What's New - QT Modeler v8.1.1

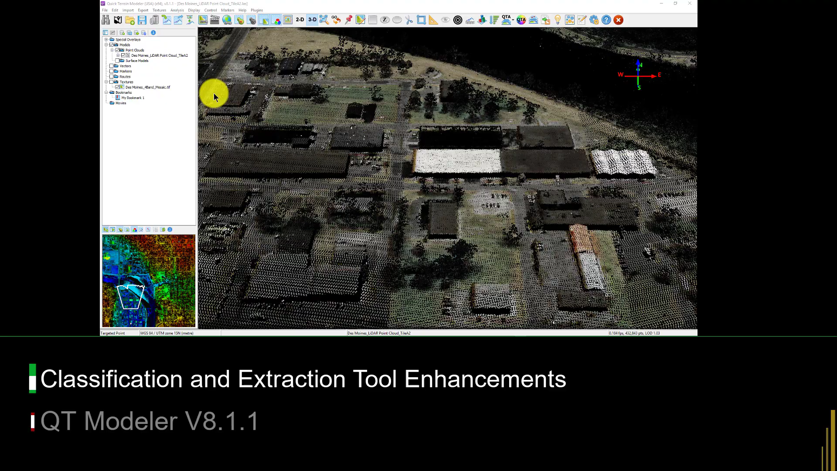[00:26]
We enhanced the feature classification and extraction tool we introduced in version 8.1.0 based on user feedback. The tool now offers users more precise control over how it works.
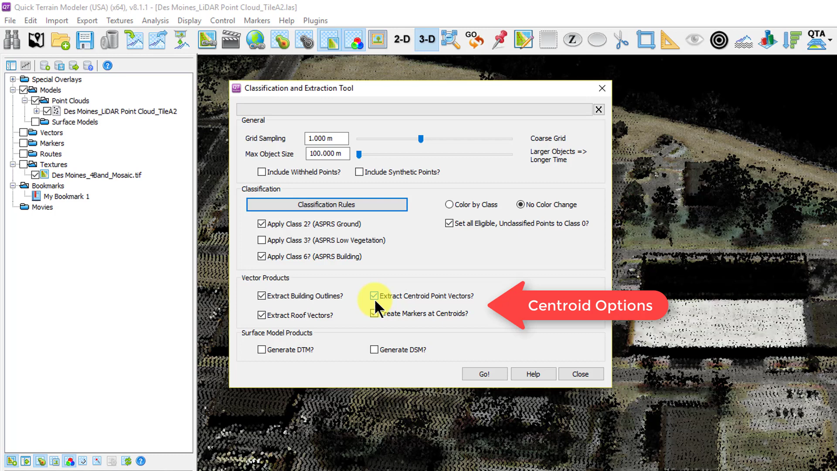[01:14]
This is a huge time saver and makes cataloging buildings quick and efficient. One of the first things you'll notice once you run the feature extraction tool is the Quick Terrain Modeler now performs
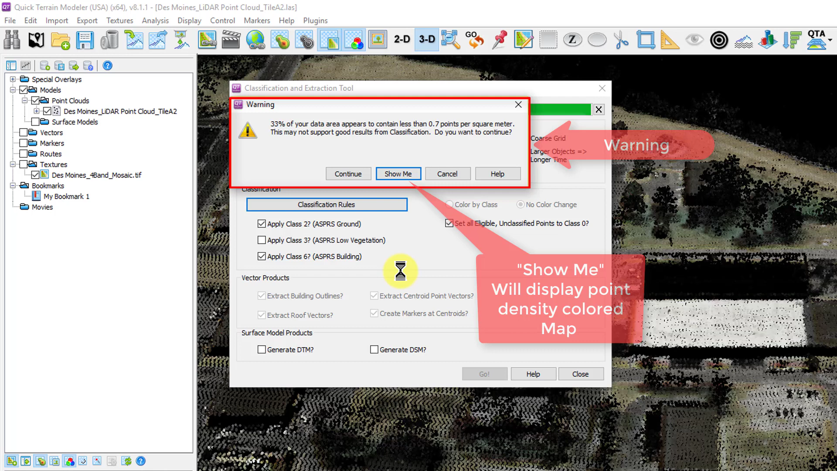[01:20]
a check of data density prior to classification extraction and warns you if the data density appears problematic and optionally displays a data density map to evaluate the problem areas.
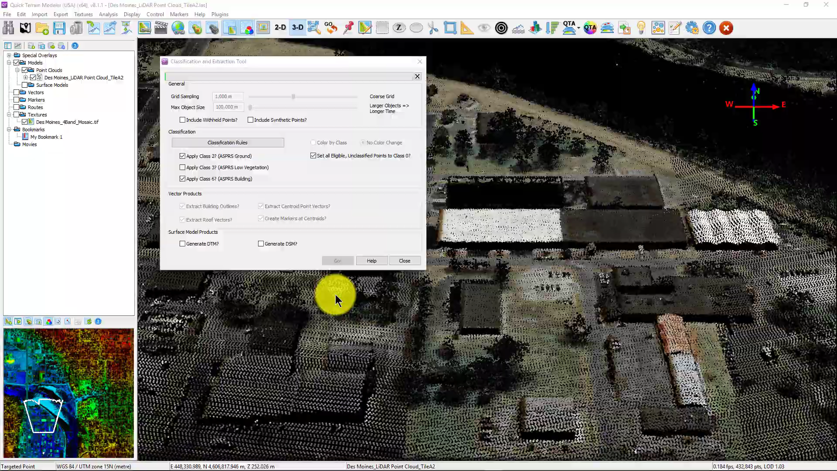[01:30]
Additionally,
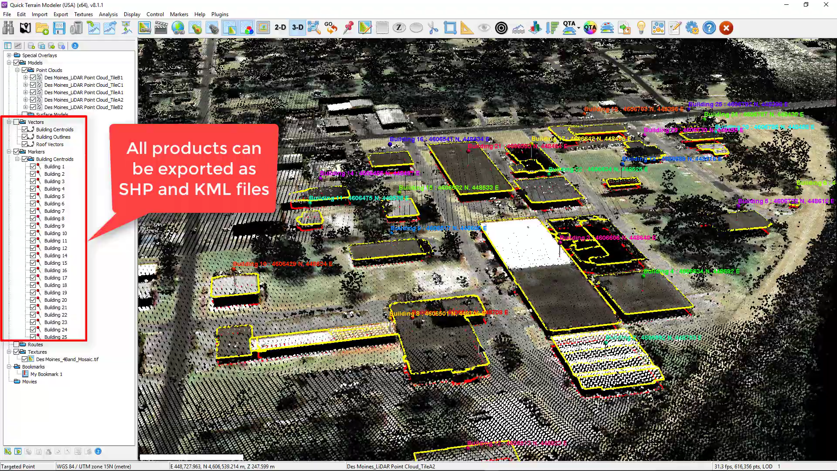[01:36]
the classification and feature extraction tool can now be limited to selection areas which saves processing time if you only want to extract buildings over a small area.
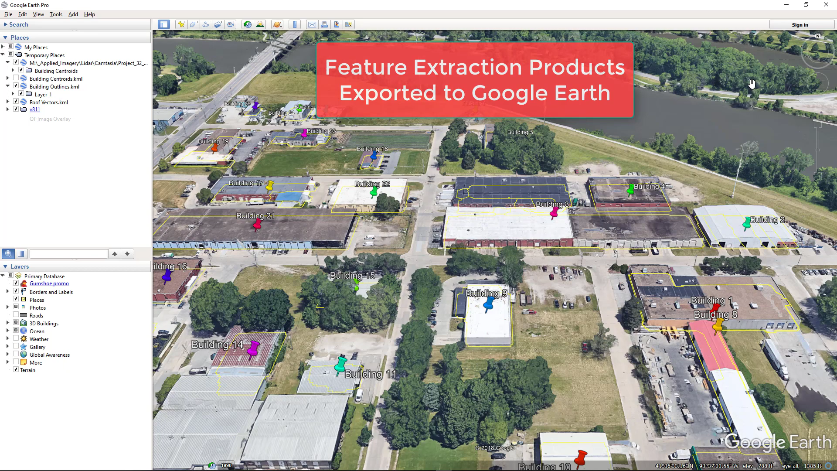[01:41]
The new tool in the bag is the horizon analysis tool which
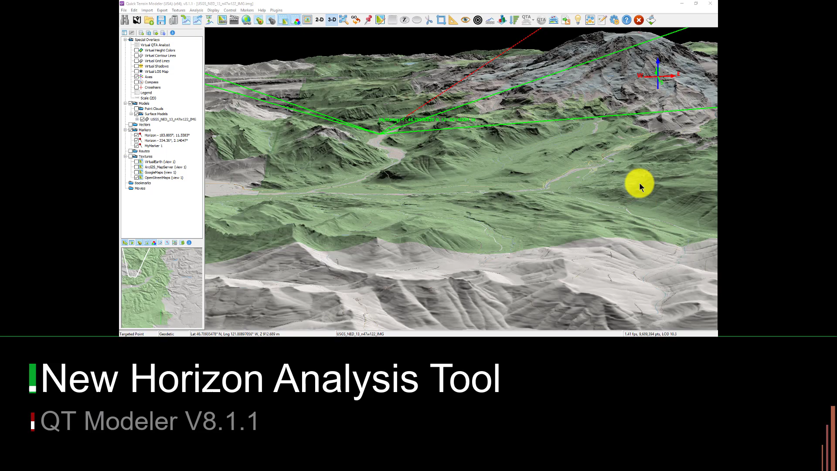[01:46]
provides users with a graphical interactive display of the highest objects or terrain surrounding a user from any given point such as a marker.
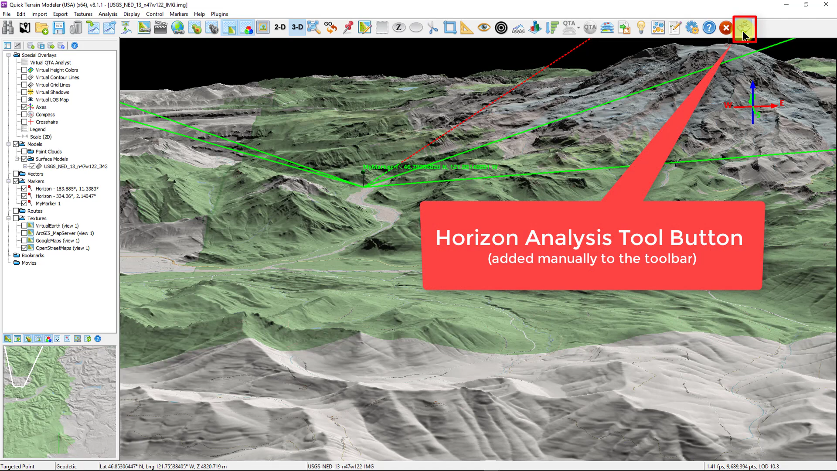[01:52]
The primary purpose of the horizon analysis tool is to evaluate visibility to communications platforms such as satellites in cases where terrain or other features block line of sight access.
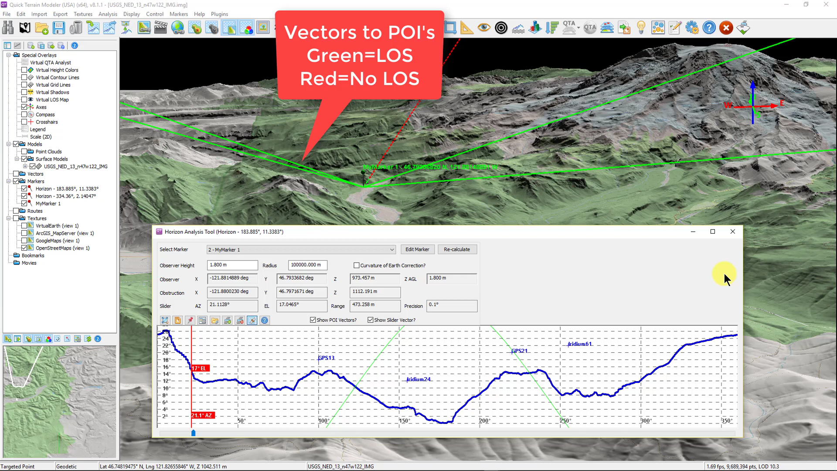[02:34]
position and determine what objects may potentially obstruct the visibility. Green lines represent a clear line of sight whereas red indicates the horizon blocks the line of sight.
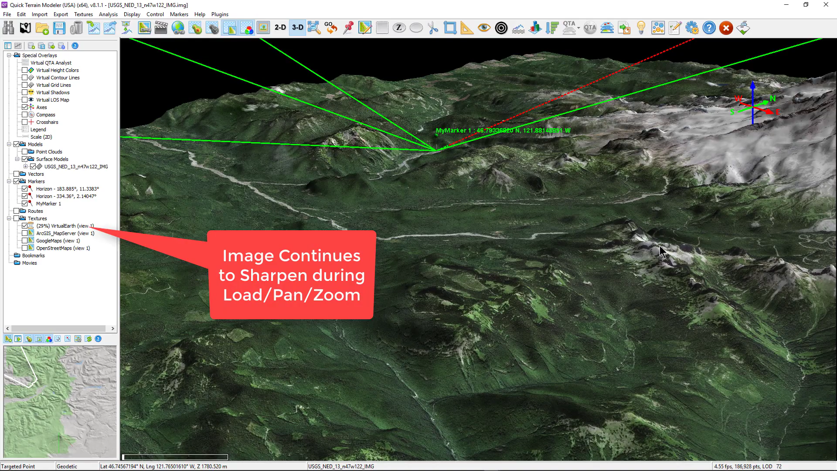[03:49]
Also, it enabled a constant sharpening of large imagery files as users zoomed and panned around the scene.
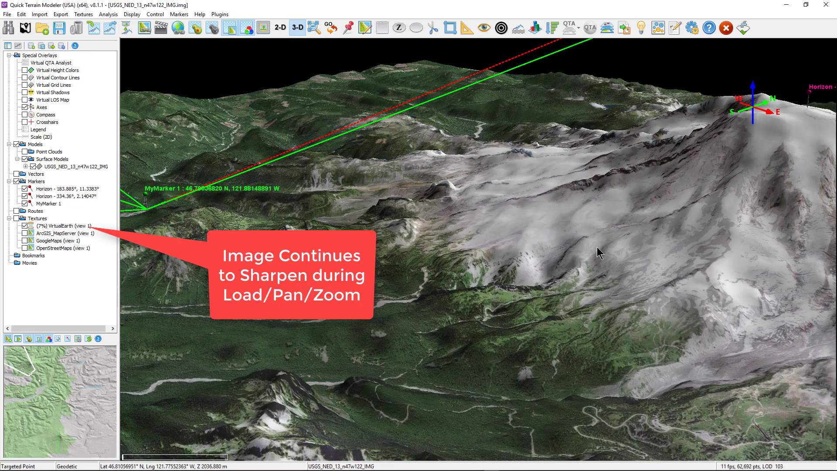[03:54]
Version 8.1.1 builds on these techniques and attempts to strike a
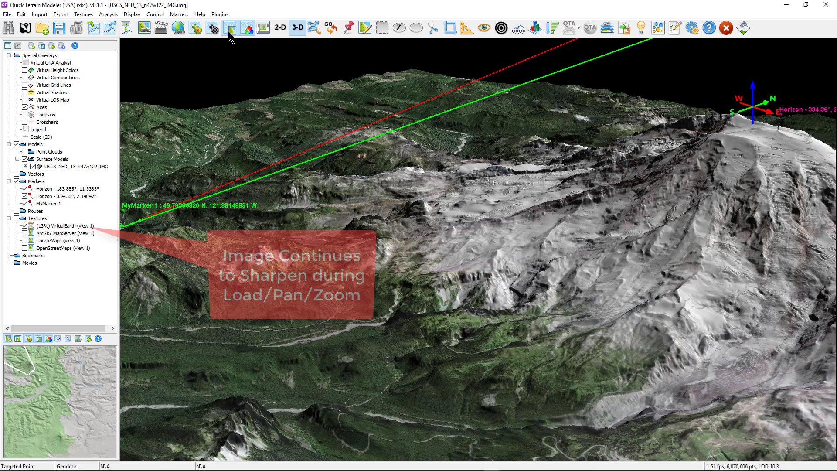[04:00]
better balance between system resources that are simultaneously being used on 3D rendering and imagery streaming,
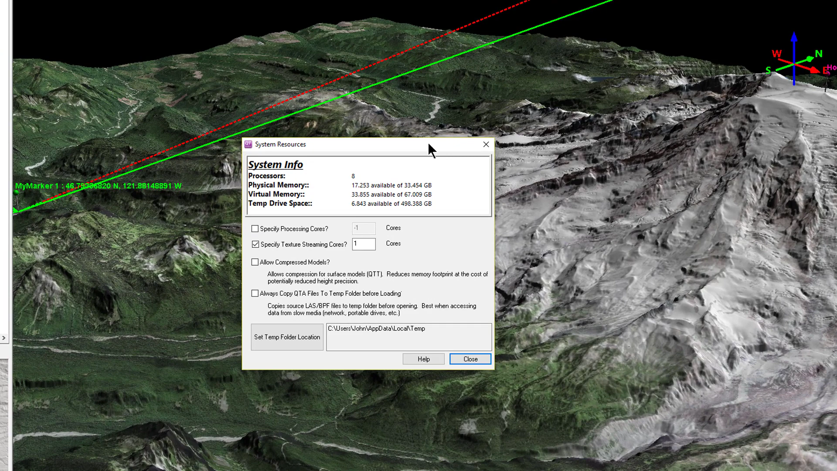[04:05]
with the version 8.1.1 priority being placed on 3D rendering.